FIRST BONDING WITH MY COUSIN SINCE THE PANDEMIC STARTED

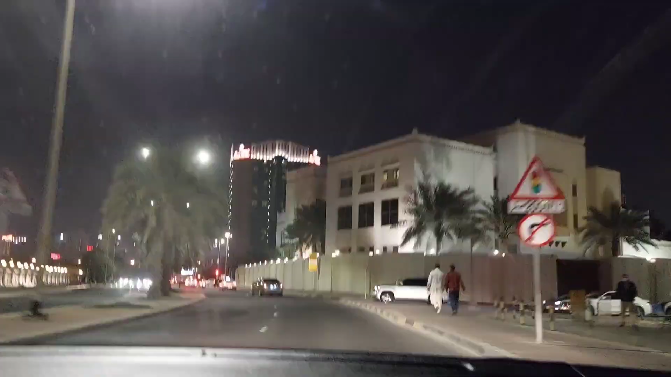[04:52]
We're already reaching here in Golf Hotel, guys.
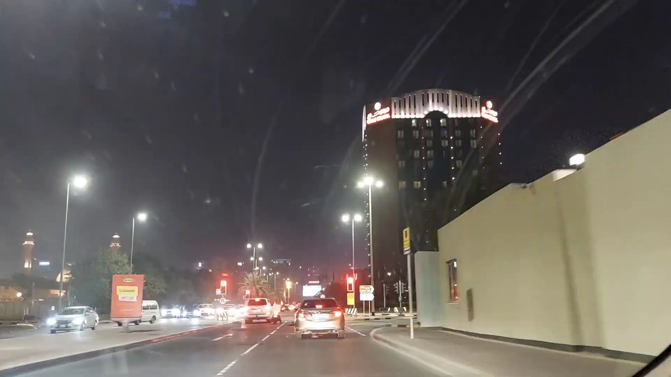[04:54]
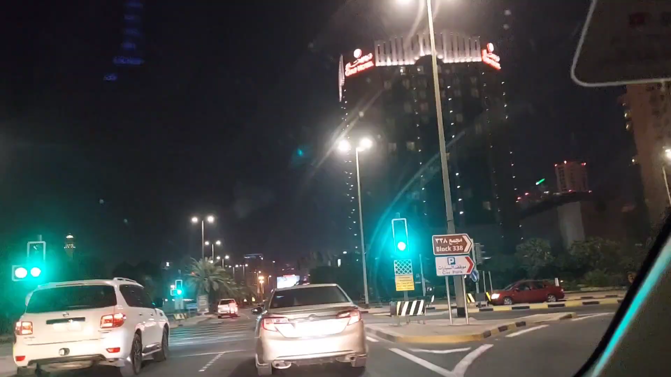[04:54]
And here is the Oasis Mall, guys. And This is where the main office is located. And this is the company where I am working with right now.
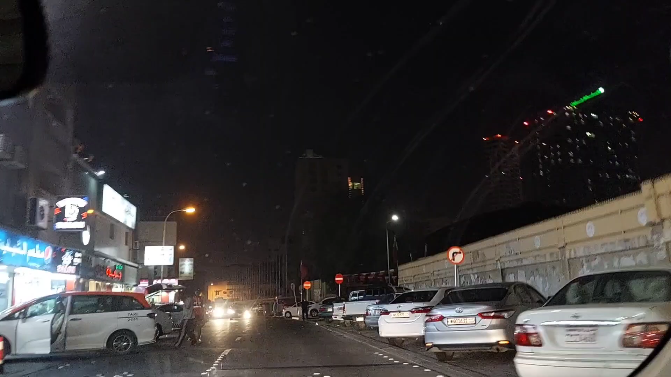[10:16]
Old Juffair man siya sa Shabab Avenue. Kani Shabab ang katong dito awal. Awal Avenue. Oh, itong pagsulod nato sa Juffair. So Ramis is beside the Fridays. So namingaw na yun ang kanang kaning Al Jazeera. Ha? Huh? Al Jazeera namingaw na. Kaya na may Carrefour.